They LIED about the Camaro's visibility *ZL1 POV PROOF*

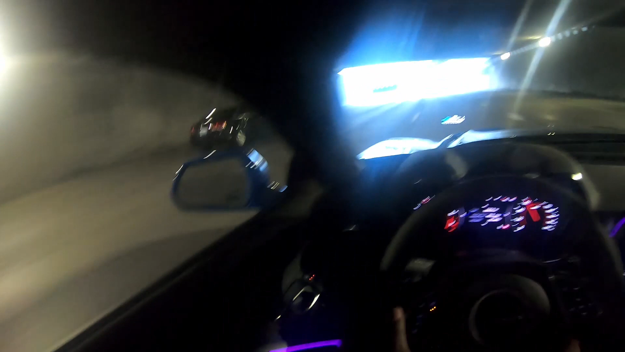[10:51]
But yeah, I can see other people approaching on the side of me They're like way back there. Let me slow down the grandpa speeds out here So just looking in my mirror, I can see that that is Let me see when they get in the light. I'm like a dodge dart A buick with saber. No dance link in mks